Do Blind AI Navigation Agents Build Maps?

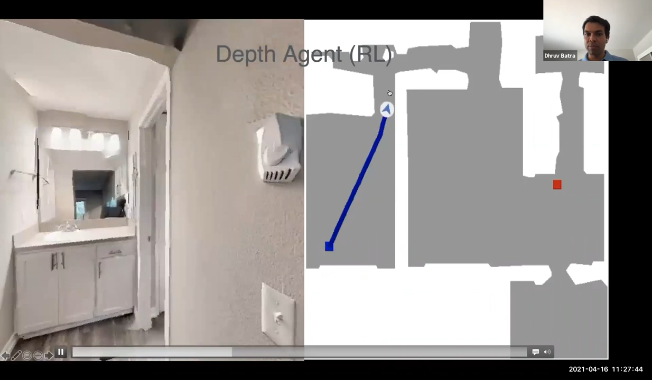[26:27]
Um, it basically travels outside the door, end of the hallway, turns right, reaches, uh, the goal.
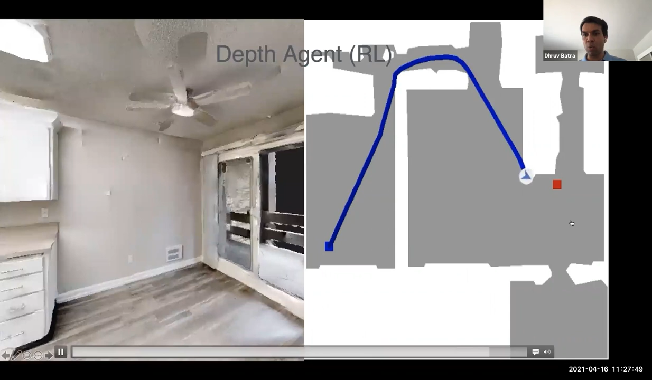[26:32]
Um, you know, this kind of looks like the shortest path. This is about as close. If you had drawn a shortest path on this, on this map, this is what you would have drawn.
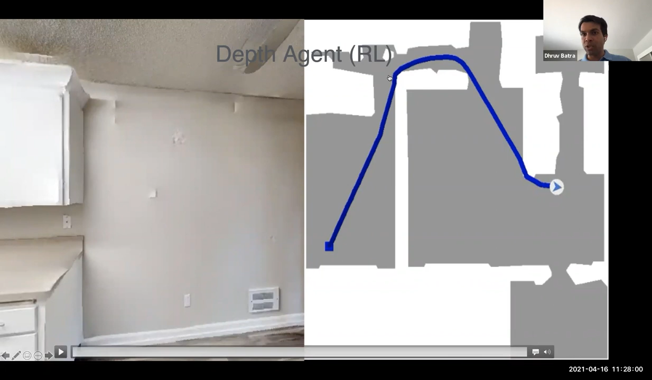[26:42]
Uh, the agent has, you know, is not doing any sort of exploration above or below.
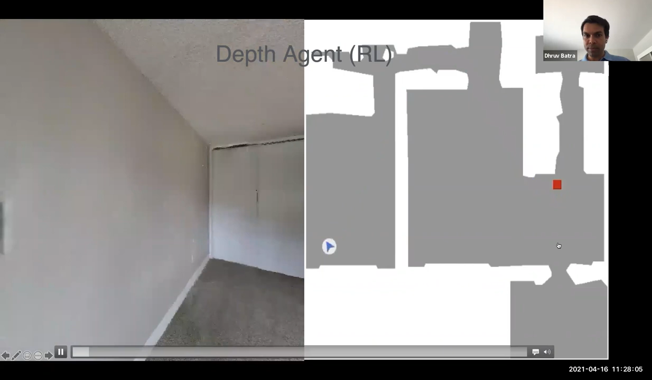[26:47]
Here's another environment. This is a bit more challenging environment.
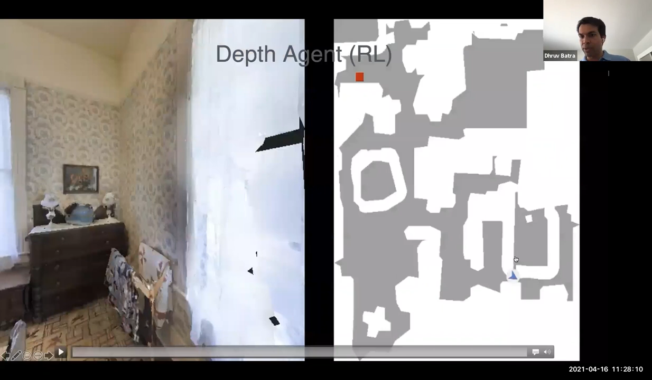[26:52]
The agent is spawned here. Notice it does not have access to the map. There is a room it's in, there's a doorway, there's another doorway, there's a hallway here. Uh, there is a, this is the goal that it's trying to reach. Actually, let me see if I can switch to something a bit more, uh, yeah. Okay. So this is where the agent is trying to reach.
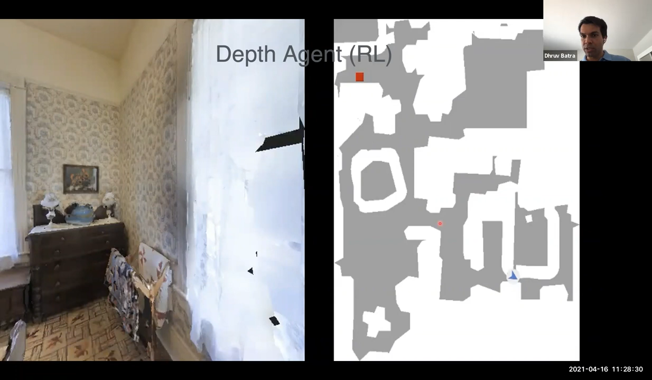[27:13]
There's a bunch of doors and hallways it has to go through. Um, I will turn this on and you'll see that the, the agent just sort of turns around,
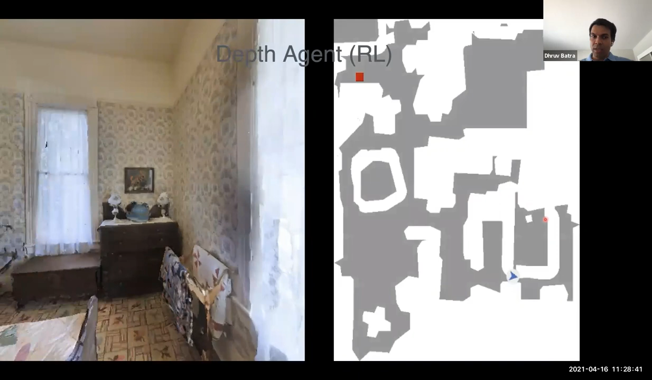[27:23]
exits out one doorway, another doorway down the hall and turns to reach the goal.
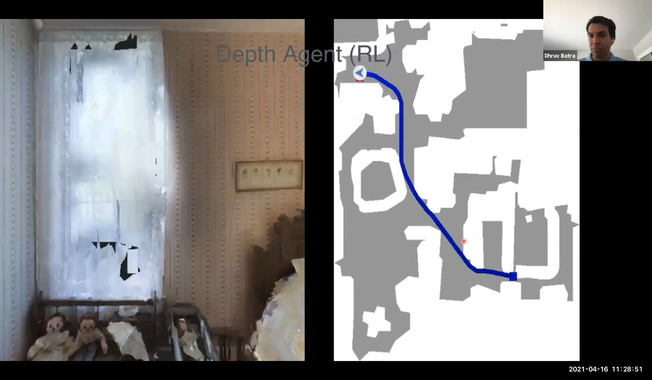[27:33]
Uh, notice that it doesn't travel up here. It doesn't, uh, take this left turn. Uh, maybe there was a pathway through here. Um, here's an interesting example that we found, uh, where on the right is again, the top down map. It's a much larger house. Um, this is the, uh, goal, uh, representation, the, the GPS goal representation. What I will do is I will start this and I'll pause this with you at a particular time. Uh, the green is the shortest path. Uh, so incidentally our agent does not travel the shortest path.
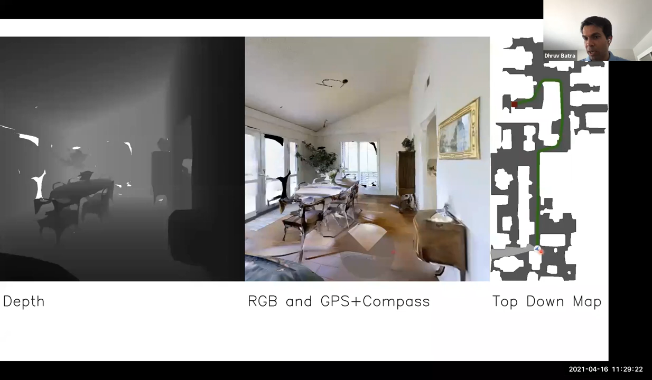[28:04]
It actually overshoot goes to the right and I'll, I'll show you this in a second. So it goes to the, goes straight. And at this point, the agent, uh,
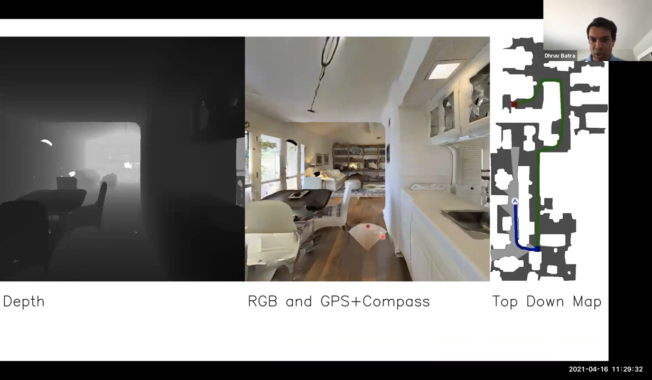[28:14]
agent's goal sensor, uh, is telling it that the target is exactly dead right ahead of it. Um, there are a few options that the agent can do.
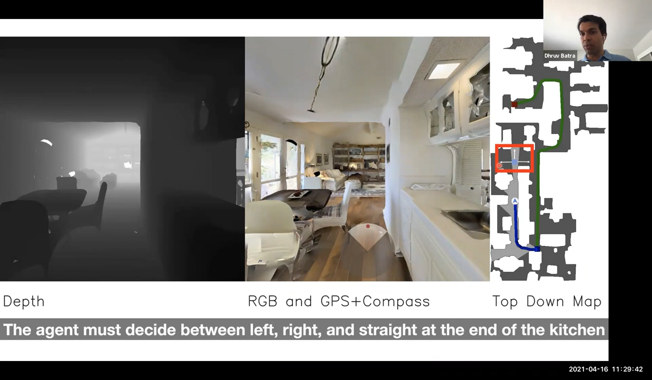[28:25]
It can go straight and go straight, turn right and turn left at the fork that's coming in.
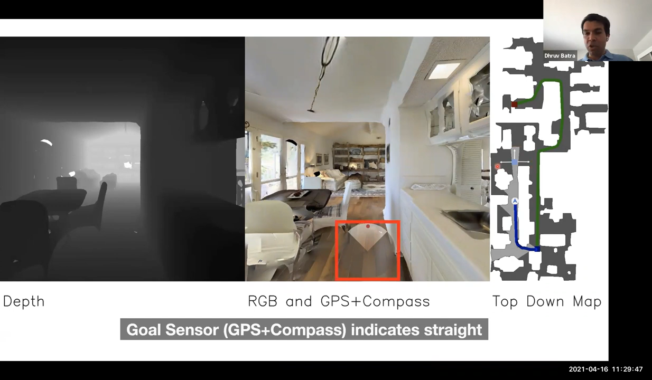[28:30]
Um, the goal sensor is selling, telling it that the, that the goal is dead on straight ahead, uh, to where the agent is looking. Um, the RGB and the depth sensors are telling you that there is a, there's a blockage up ahead.
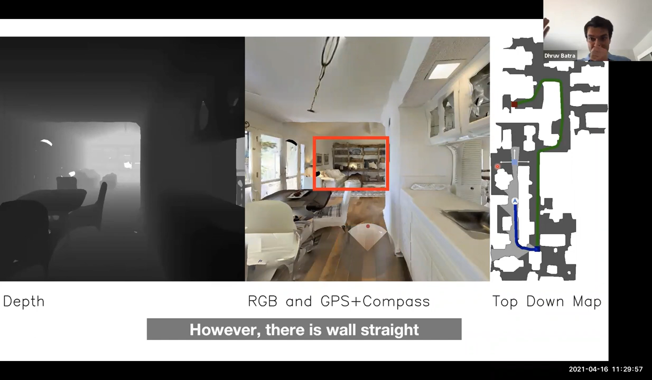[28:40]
Uh, the agent can see that. Um, and on the left is a wall that's continuing as well.
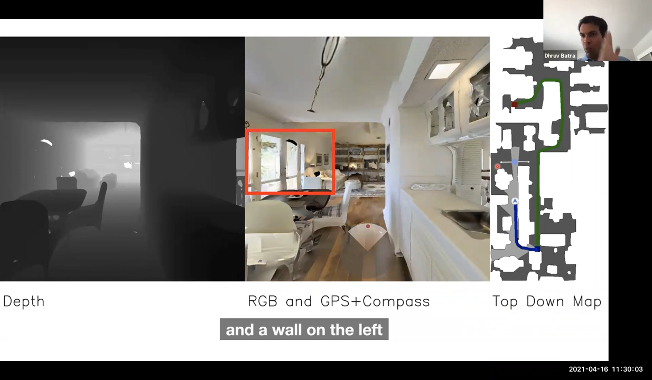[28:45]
So you'll see this agent sort of smoothly just sort of turn right at that fork, not even evaluate any other options.
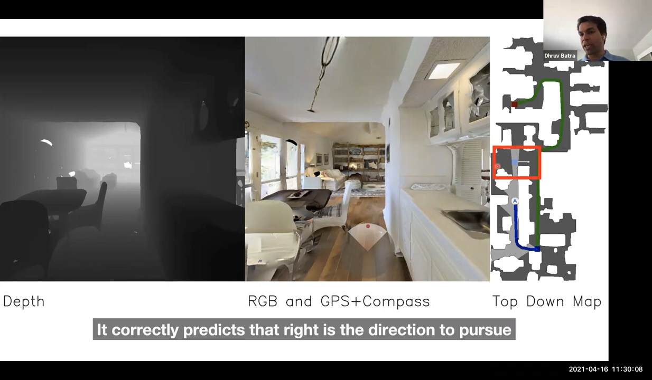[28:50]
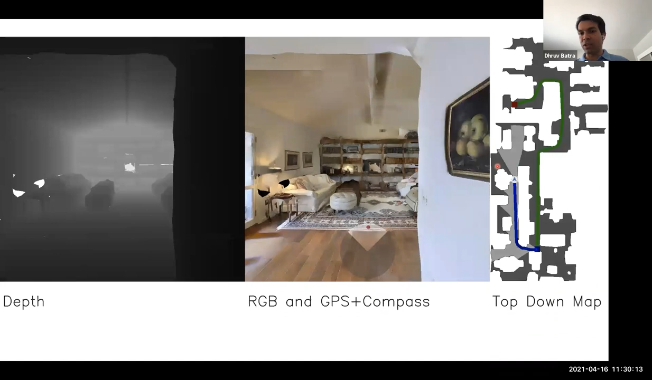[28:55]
Um, and if I hadn't paused this, I think you would have just missed that this was, uh, even a fork in the road.
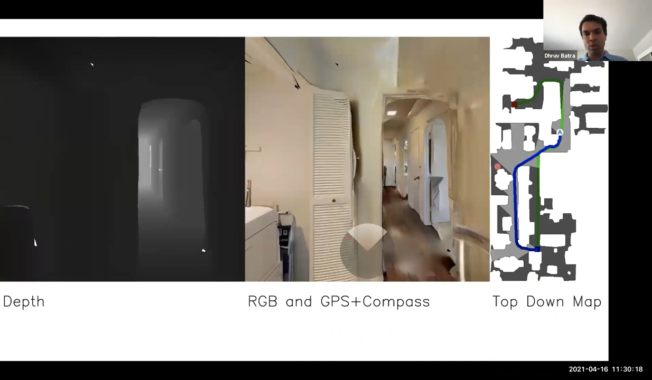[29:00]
Um, and it sort of goes right down the hallway, enters into a door, enters into this bathroom and reaches the goal.
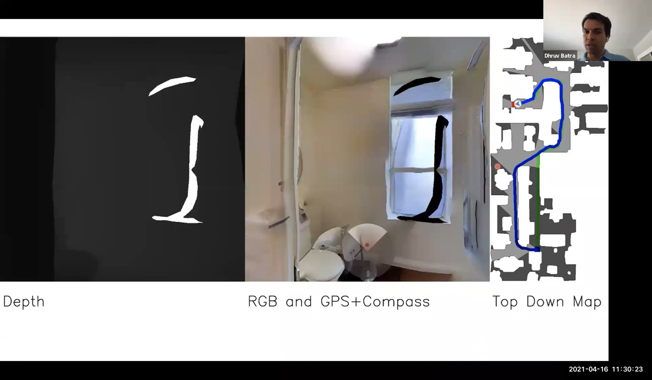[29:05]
Um, we also find the emergence of backtracking behavior.